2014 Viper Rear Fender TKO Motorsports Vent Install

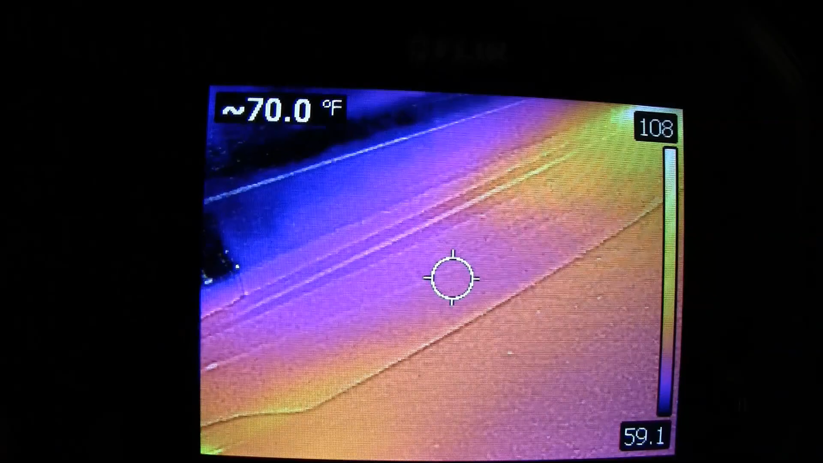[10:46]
On screen: spot 70.0°F
so it's not, I mean, it's really not hot at all already. But that's pretty cool, look at it.
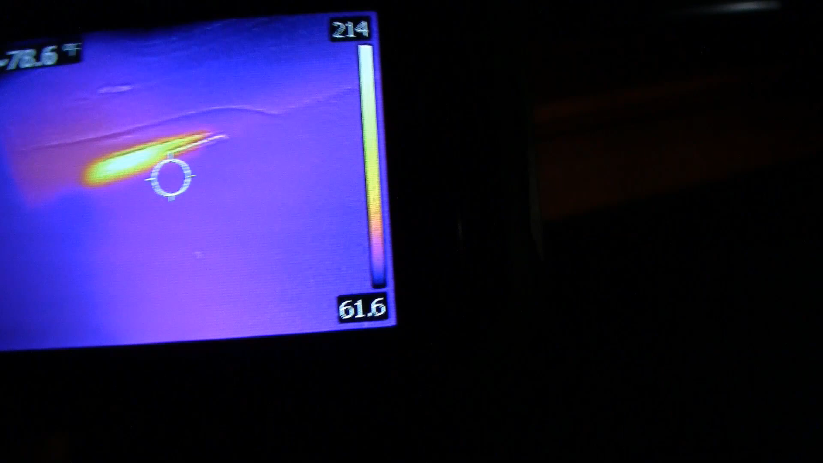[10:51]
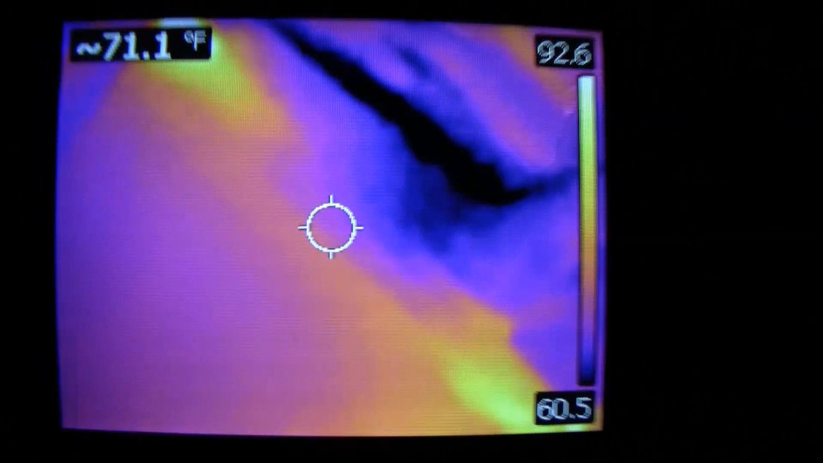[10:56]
On screen: spot 71.1°F
And it's downright cold on the driver's side.
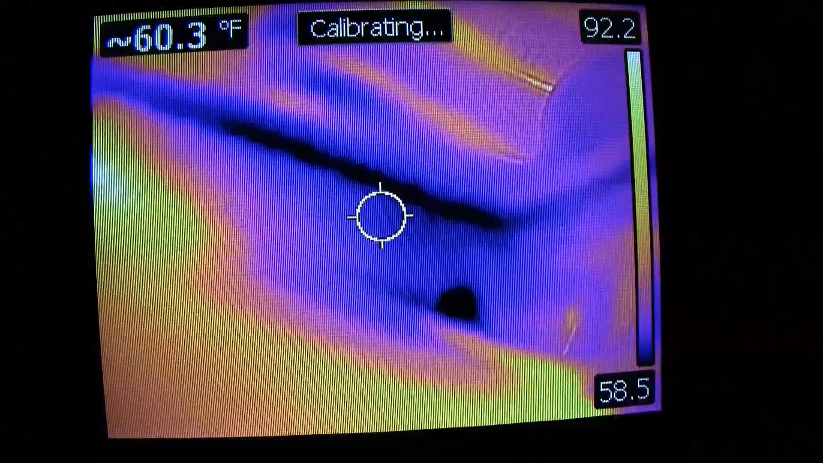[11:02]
On screen: spot 60.3°F
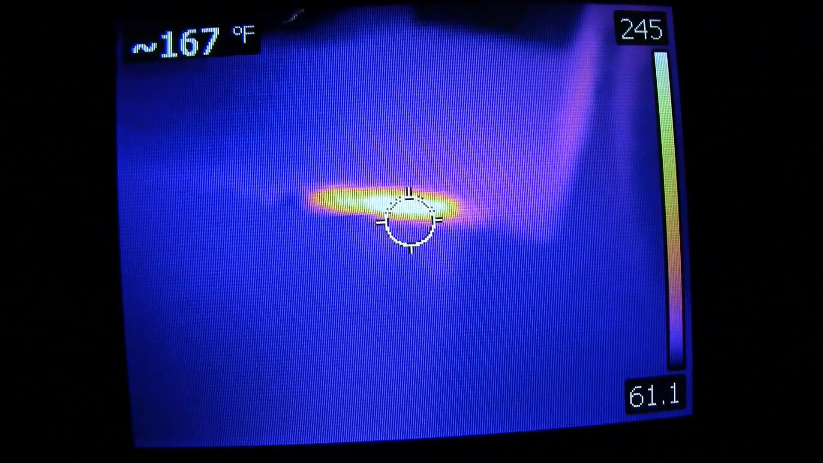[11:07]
On screen: spot 167°F
So here's the T, look at that, you can see the TKO plate,
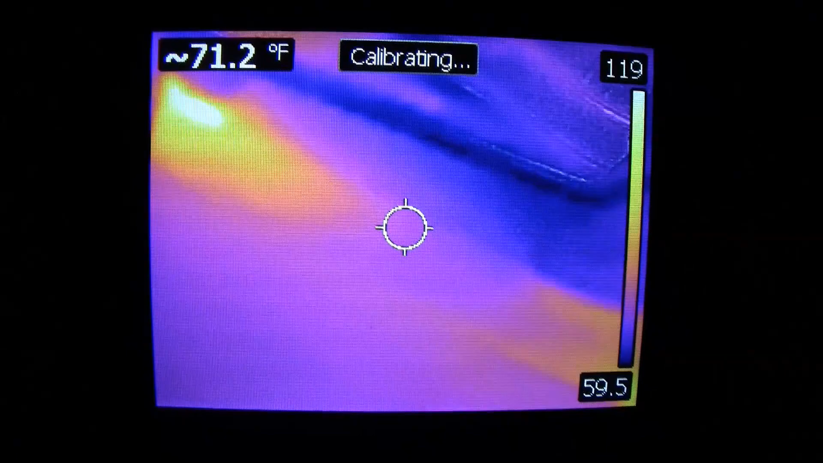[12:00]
On screen: spot 71.2°F
But it definitely looks cooler in the middle.